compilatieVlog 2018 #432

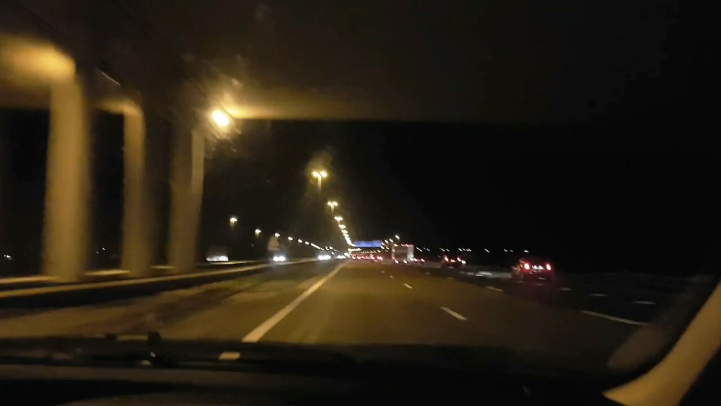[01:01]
Zo, onderweg naar Grimbergen. Ja, het is een beetje donker en met mijn normale vlogcamera. Dus dan maar gewoon eventjes met mijn telefoon. Ja. We zijn al aardig een stukje op weg. Het is nu hoe laat? Geen half. Jawel, 8:30. Net geweest. Het is rustig op de weg.